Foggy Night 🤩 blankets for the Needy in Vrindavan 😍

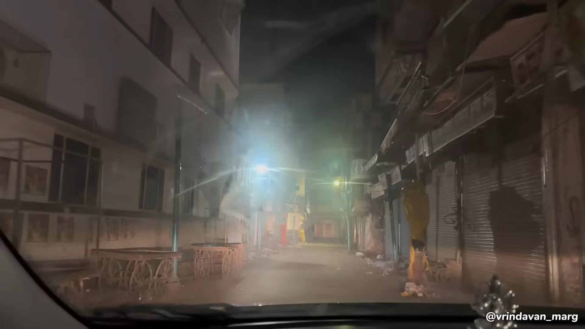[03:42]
तो ये यहाँ पर तो अभी कोई दिख नहीं रहा है, कोई सोता हुआ, पहले भी यहाँ पर लोग सोया करते थे।
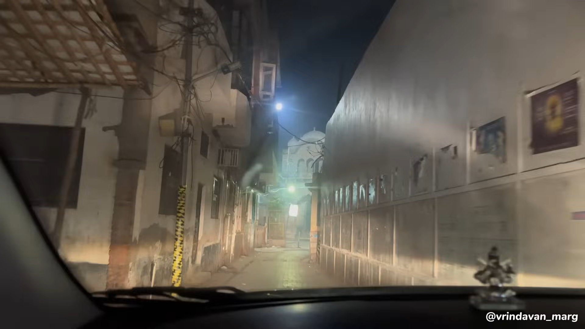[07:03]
तो ये साजी मंदिर के बाद अब हम आ गए हैं राधा रमन जी के द्वार पर।
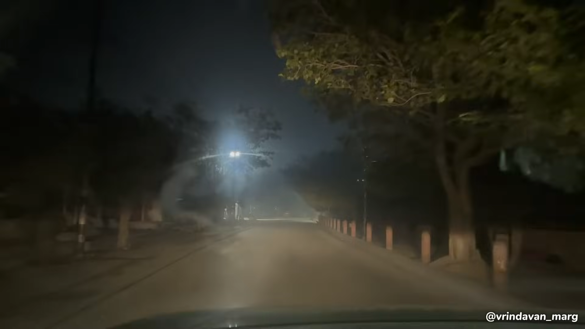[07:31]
भैया अभी हम आ चुके हैं वृंदावन की परिक्रमा मार्ग में, यहाँ पर अभी हम देख रहे हैं कि मतलब बहुत सारे संत लोग जो है यहीं पर सो रहे हैं। देखिए अभी हम लौट के आएंगे ना, मतलब परिक्रमा शुरुआत करते हुए तब इनको बांटते हुए चलेंगे।
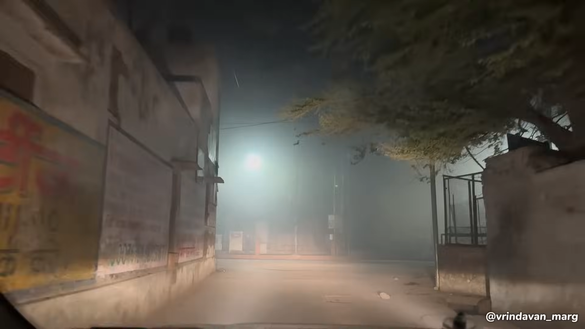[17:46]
देखो तो हमने कहाँ से शुरुआत करनी है, ये आगे से करेंगे।
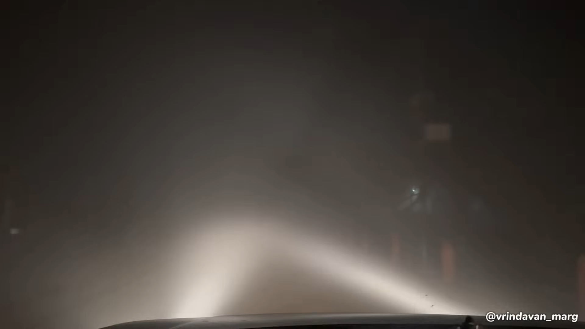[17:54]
देखो भाई साहब दिखना ही बंद हो गया, जगन्नाथ घाट से करना है। तो भैया व्लॉग हम कम बनाएंगे, क्यों मालूम है? क्योंकि बैटरी वैसे ही पहले से ही बहुत कम है।
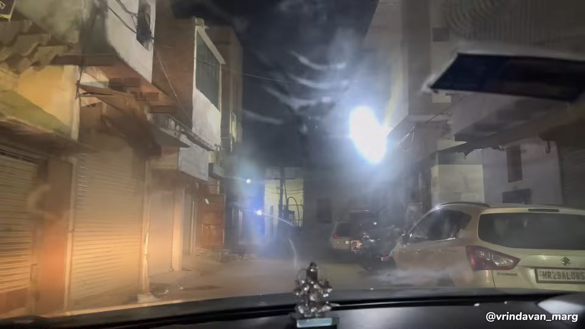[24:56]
तो भैया फिलहाल अभी हम आ चुके हैं अपने घर पर होली गली में। भैया ठीक है, इसी के साथ इस व्लॉग को एंड कर देते हैं, जल्दी मिलेंगे हम आप सभी को नेक्स्ट व्लॉग में।